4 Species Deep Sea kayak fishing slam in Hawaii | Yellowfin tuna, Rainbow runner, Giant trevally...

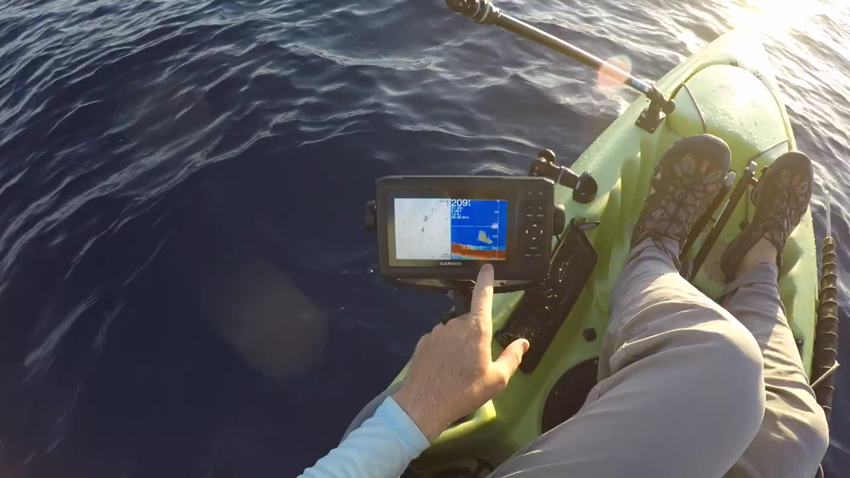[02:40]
Oh yeah, it's still there. Oh, got him.
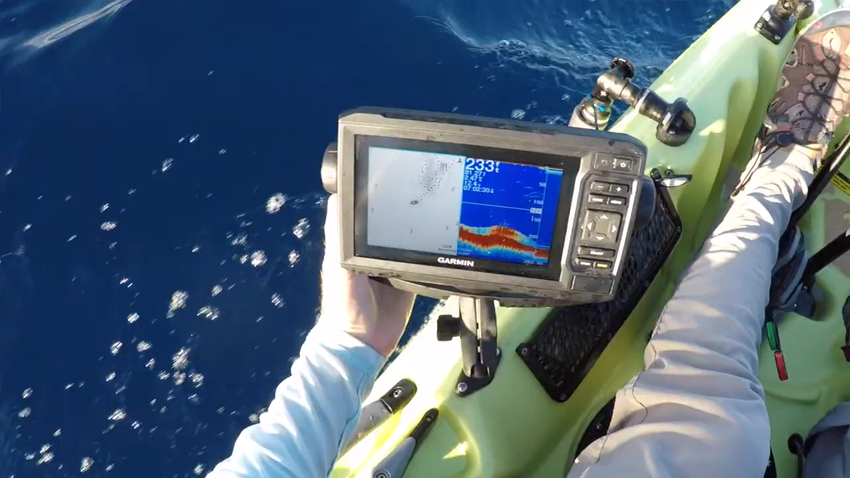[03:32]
Did you see any other balls before you got out there? No, nothing. And it was out here down 110 to 170 in 200. That was nice.
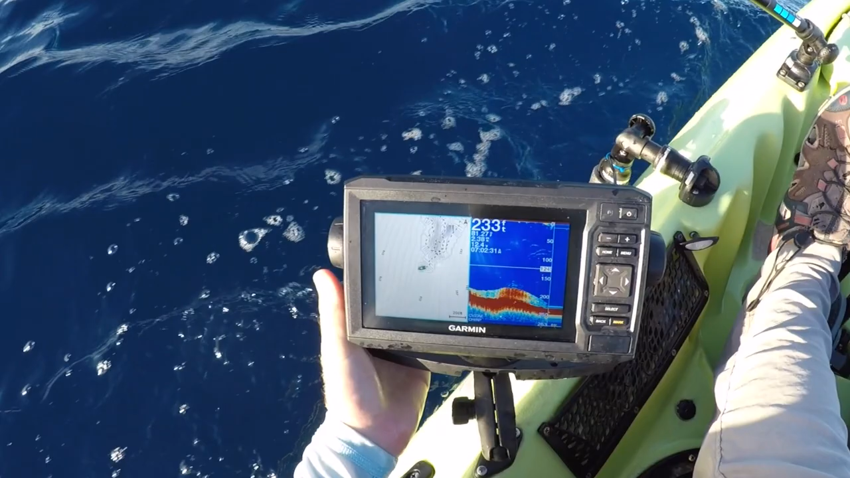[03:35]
A lot of big marks right there, but still trying to find the bait ball again.
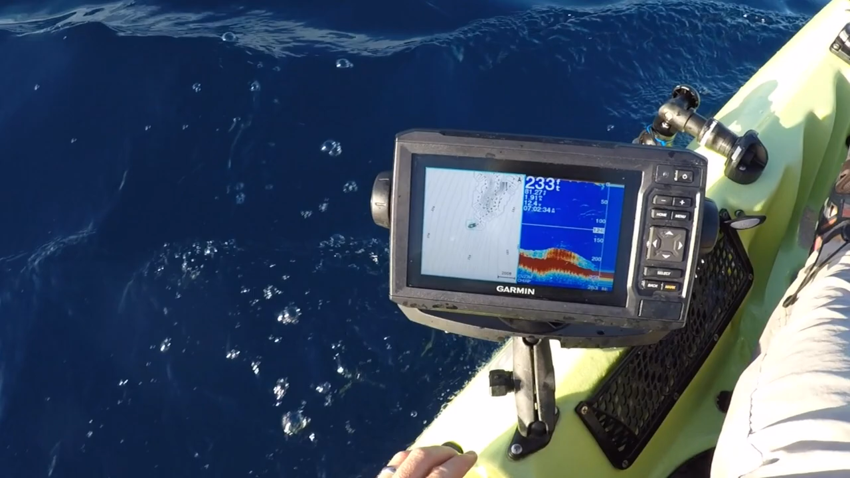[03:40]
Maybe since the marks are higher, the bait's moved up.
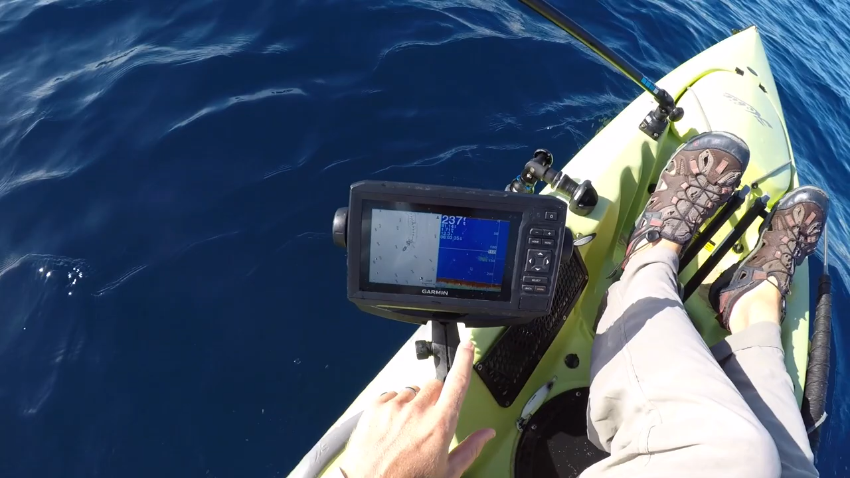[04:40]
Marking more bait out. Billy, I'm on power on the outside. 100 to 150.
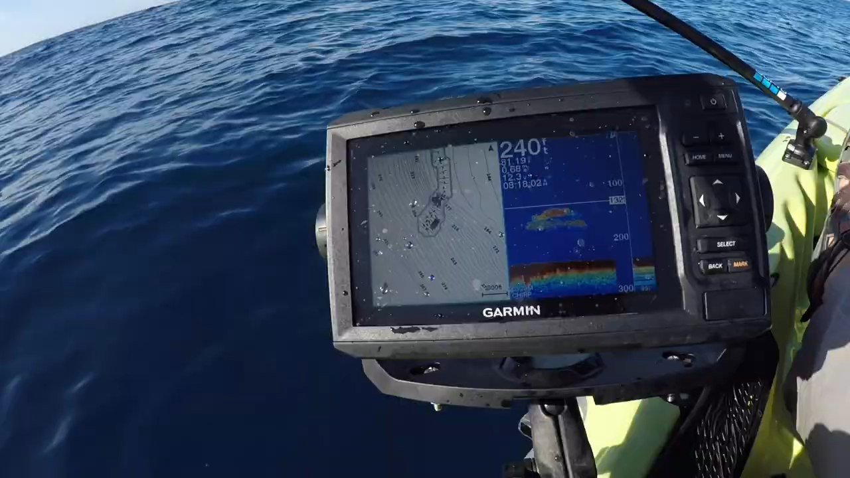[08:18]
Just came over the bait ball again.
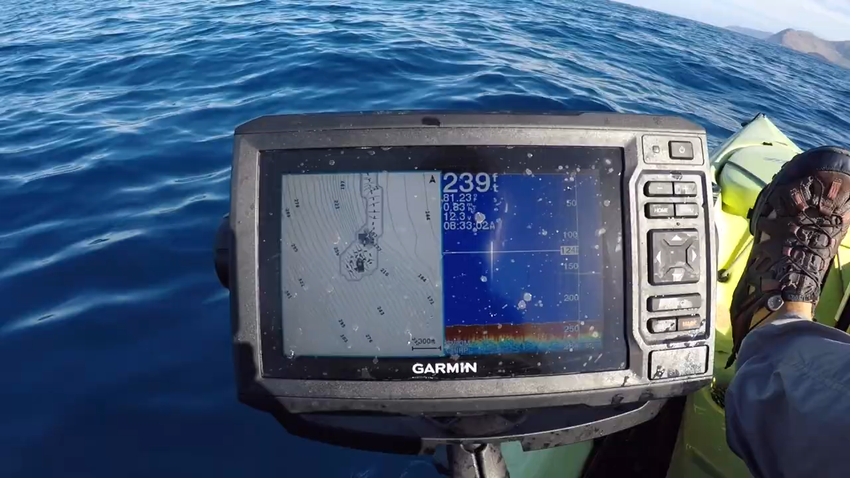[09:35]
Big Mark, 160 and 240, same area. I just got this fish in the bag.
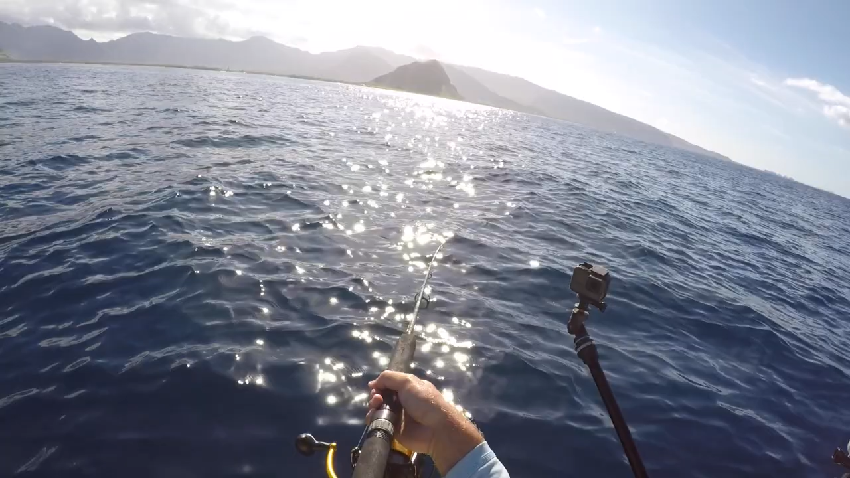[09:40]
This thing's freaking out.
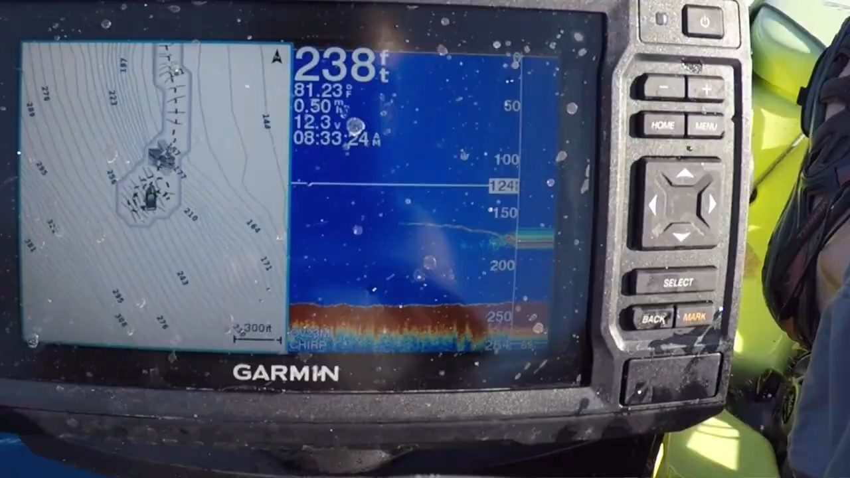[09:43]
On screen: depth 238 ft
Big Mark coming into the pile now.
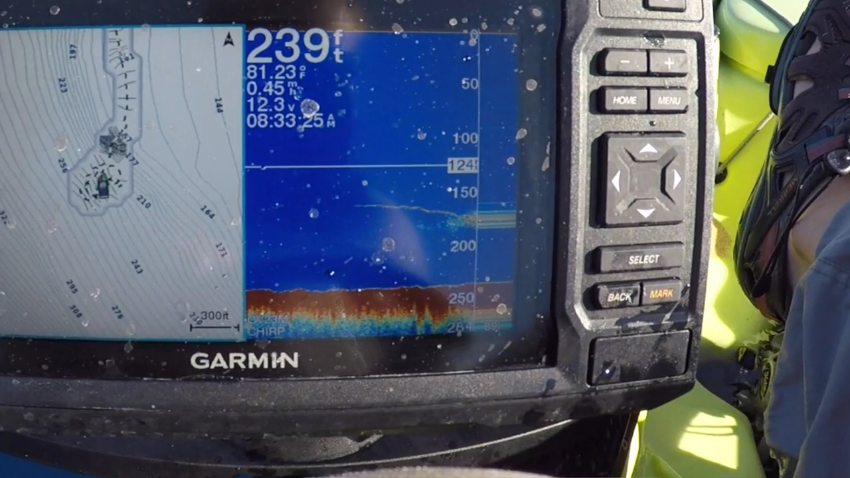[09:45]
On screen: depth 239 ft
Shane just caught a mahi-mahi, so the way I caught my last mahi-mahi I just had a rod sitting.